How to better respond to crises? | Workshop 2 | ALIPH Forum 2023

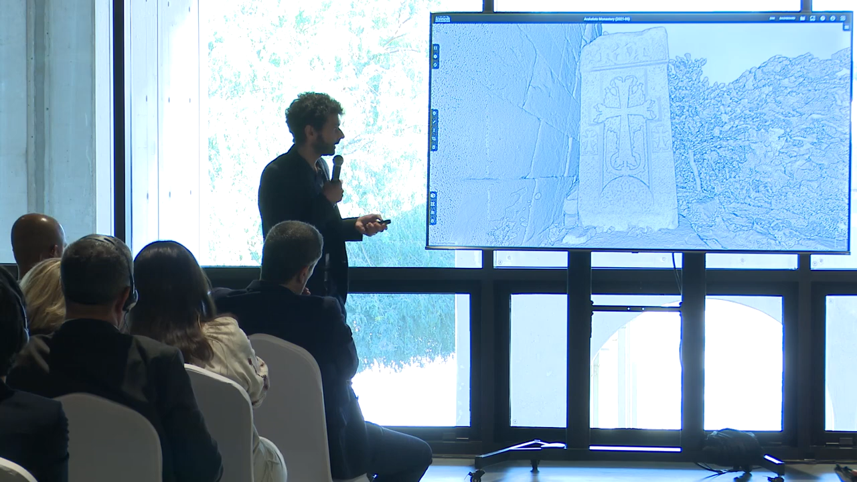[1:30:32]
et on a différents moyens pour justement les visualiser et pour voir en détail effectivement ces décors. Alors, des exemples d'églises comme ça, effectivement, on en a beaucoup. C'est le principe de l'inventaire.
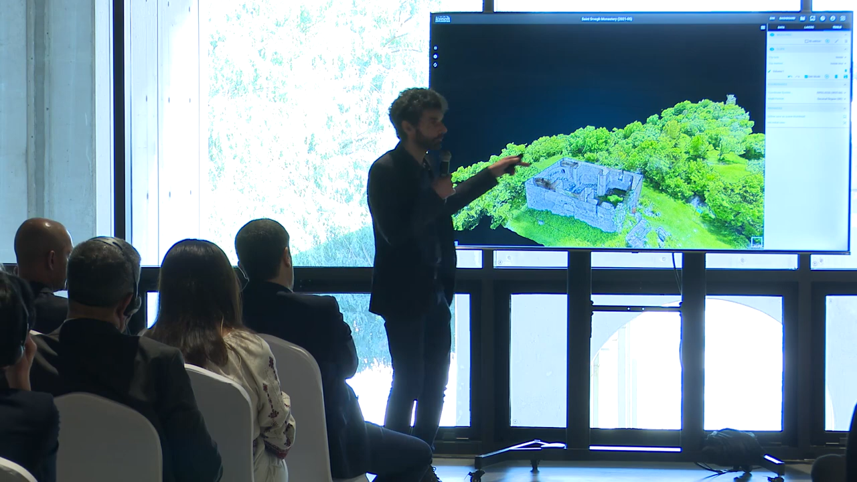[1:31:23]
Donc, on va étudier, on va pouvoir prendre des mesures, on va pouvoir étudier facilement justement à distance en fait cette architecture. Là, on voit effectivement.